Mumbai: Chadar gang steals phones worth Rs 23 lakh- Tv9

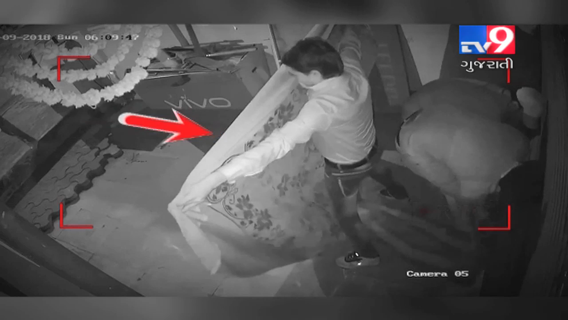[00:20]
कल्याण मा चादर गैंगे केवो आतंक मचावयो छेते जुओ मुबैल नी दुकान मा थहेली चोरी नी आ अजब घटना छे चार चोरो रातना अंधरा मा आवे छे
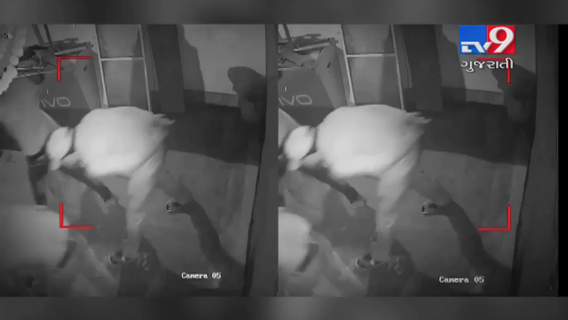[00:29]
तेमानों एक चादर फेलावे छे अने लाखोनी
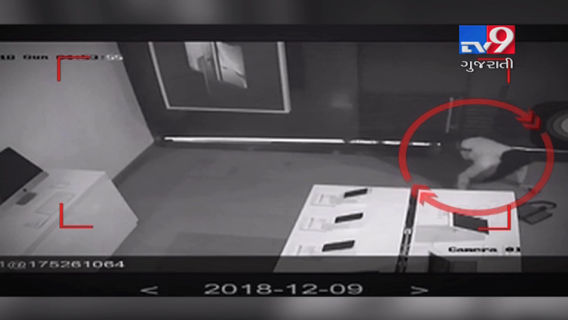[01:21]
चोरो अहीं चटकता न थी एक दुकान बाद तेओ बीजी दुकान तरफ जाई छे आवक्ते तेओ आईफोन नी दुकान ने टारगेट करे छे फरी चादर फेलाई छे आने चोर दुकान मा घुसे छे